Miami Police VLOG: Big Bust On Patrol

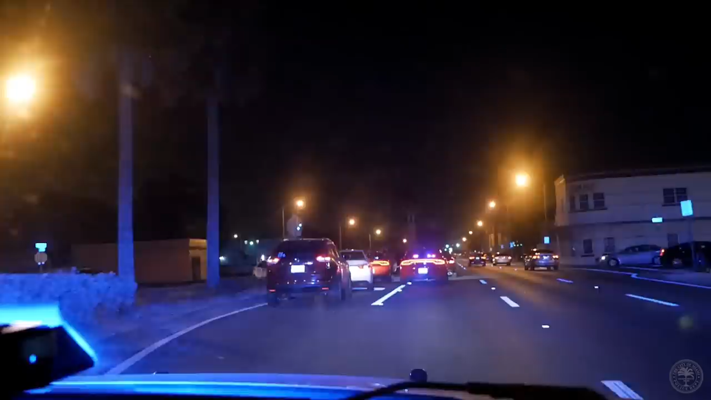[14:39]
All right, guys, we are arriving.
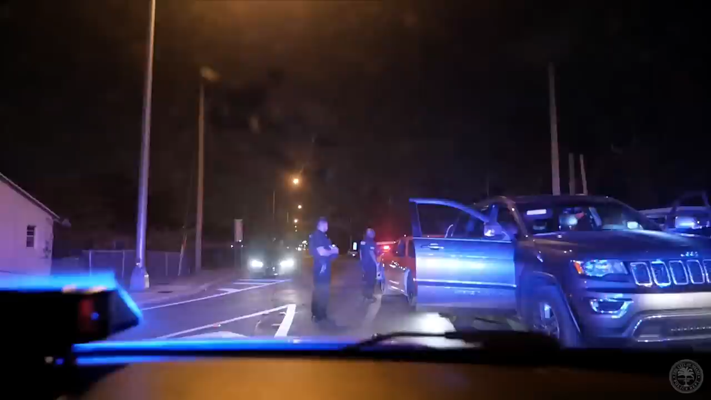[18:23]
Guys, Rid is on the scene.